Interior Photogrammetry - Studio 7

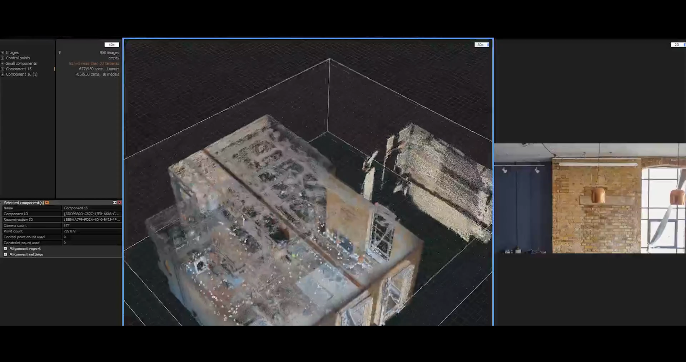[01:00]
This then is the raw photogrammetry result using reality capture.
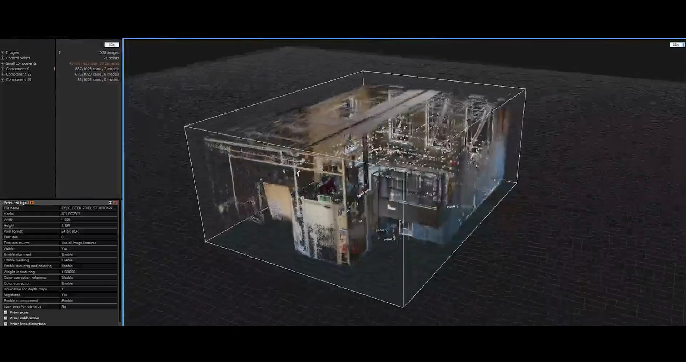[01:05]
Once all the images are cleaned and batch desaturated, this is having been cleaned up a little bit you can see all these white
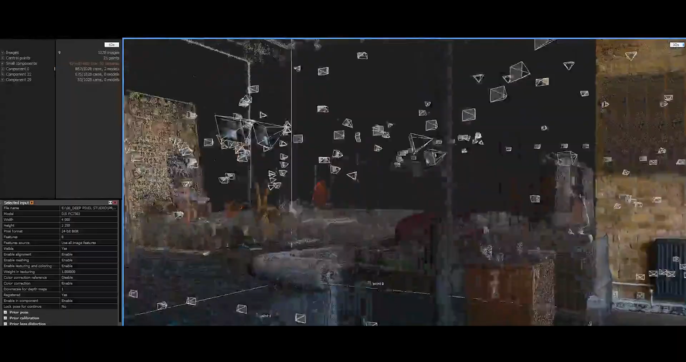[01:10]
cones represent an individual image and the location it was taken in in order to triangulate the space.
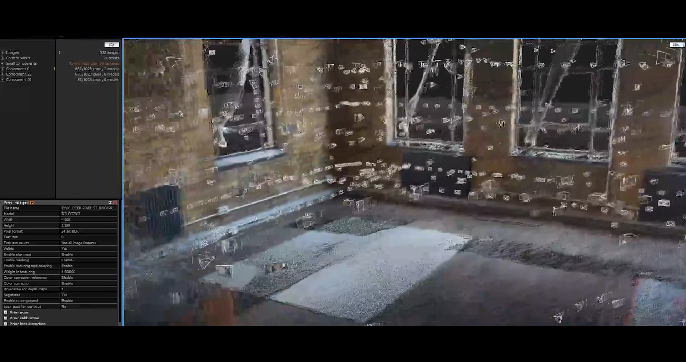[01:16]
I like this element because it was really detailed and it showcases the level of detail that the space was captured in.
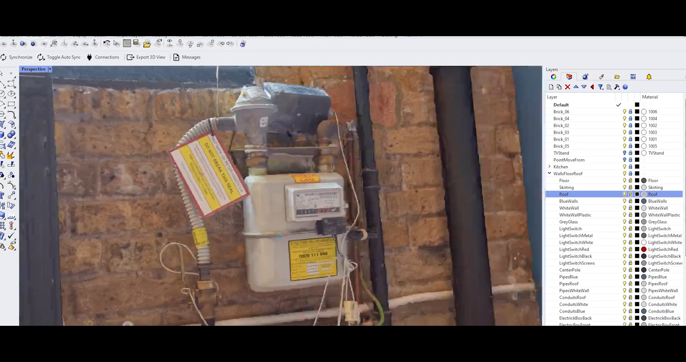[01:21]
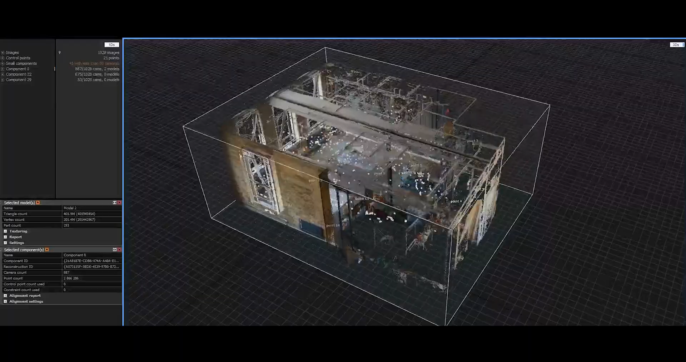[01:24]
Other areas however I wanted to remove.
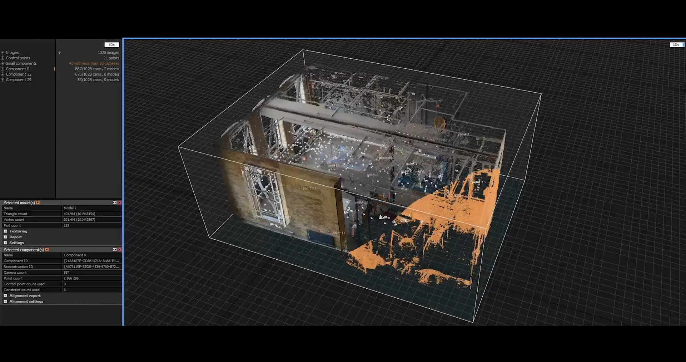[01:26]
This was a stage of filtering and cleaning the data even further.